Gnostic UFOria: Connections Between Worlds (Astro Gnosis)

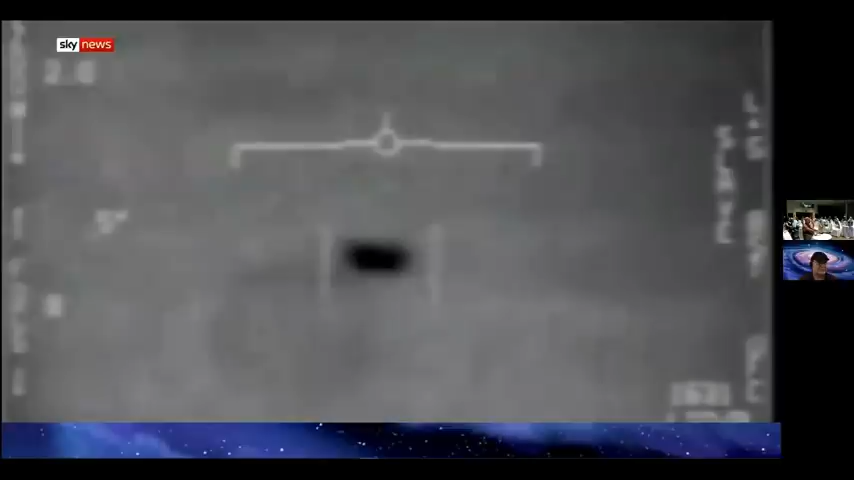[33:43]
we are not alone the first incident was filmed off the california coast in 2004 an oval shape hovering and in the words of the navy pilot who recorded this not behaving by the normal laws of physics oh that's the visit it's not doing it on us dude well if there's like a thing in 2015 pilots flying off the east coast of america spotted this they're all going against the wind the wind's 120 knots from the west again its speed and movement apparently astounding experienced air crew
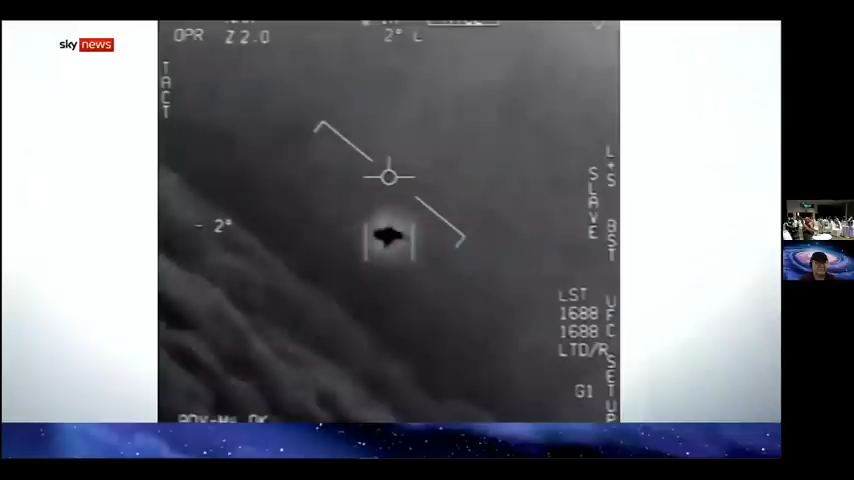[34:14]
that same year
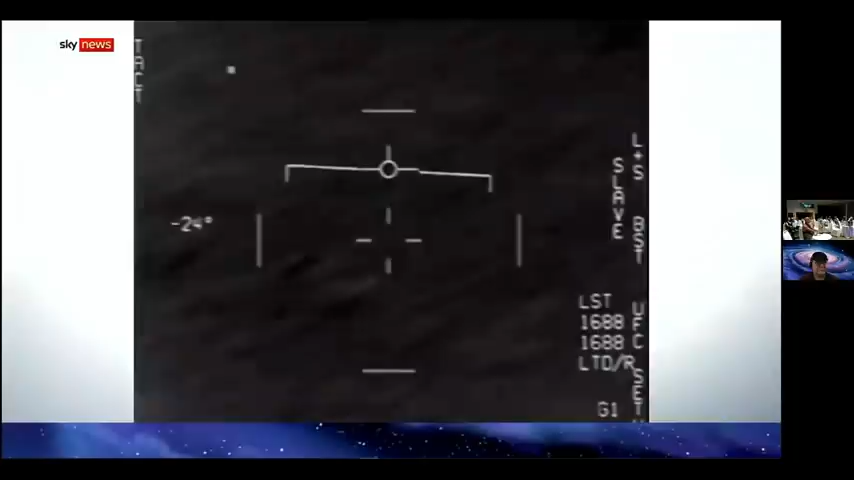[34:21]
racing across the surface of the ocean something that it took some skill to capture